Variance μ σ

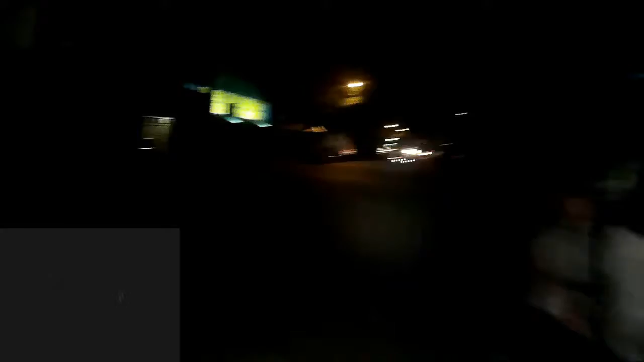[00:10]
so today is august 22nd 2016 monday that's the morale coos there's more morale coos and a lot of bikes behind this freaking truck up here something going on over here they digging up
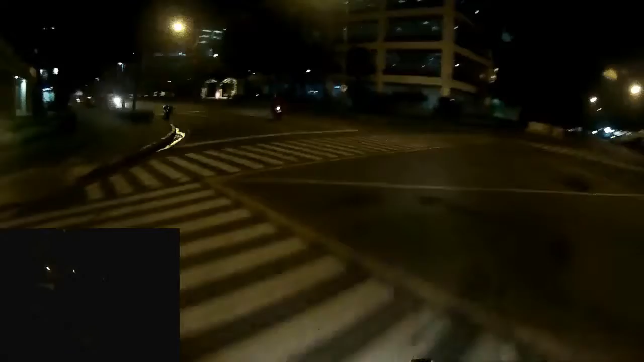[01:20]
damn man you know damn that's all just damn hope there's a parking spot this here is blessed get ready to go in no parking spots but at least that guard there didn't waste my time a lot of cars at that caltex that's crazy hopefully there's a spot what the are these guys doing over here you got an accident what the hell is going on here